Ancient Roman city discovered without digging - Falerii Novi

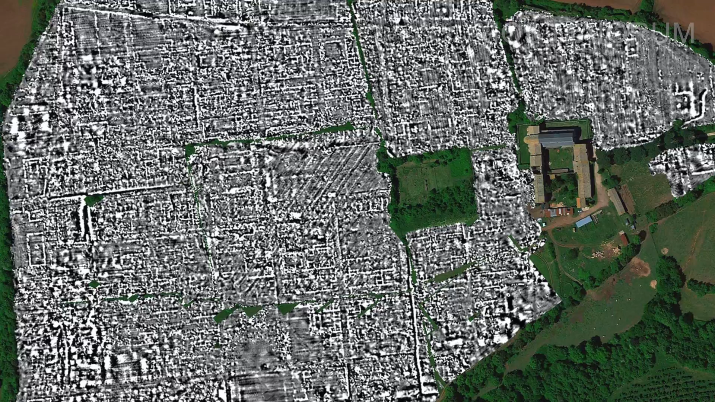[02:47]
other cities which are very well studied such as Pompeii.
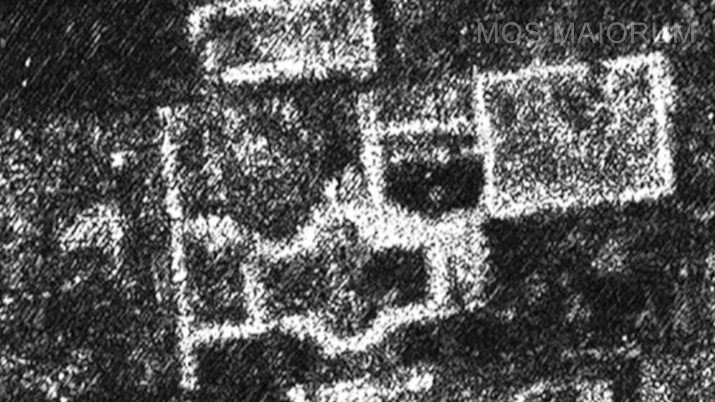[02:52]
For example, the temple, the marked building and the bath complex were way more architecturally
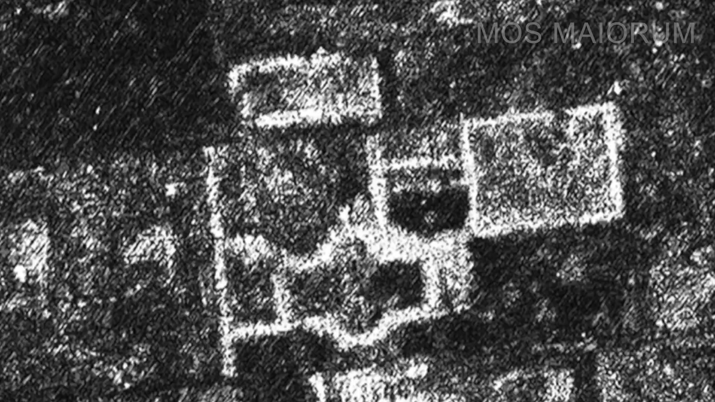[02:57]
complex than what was expected in the small city. In the southern part of the city, just inside of the city walls,
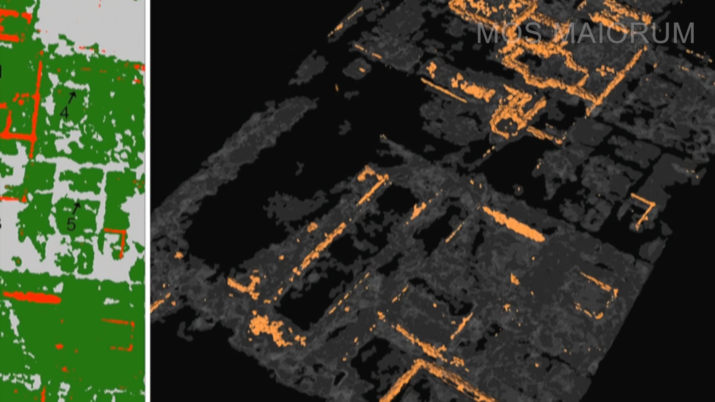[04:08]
By scanning the ground, the archaeologists could get more information which might be missed in an ordinary excavation and also giving them an indication on if,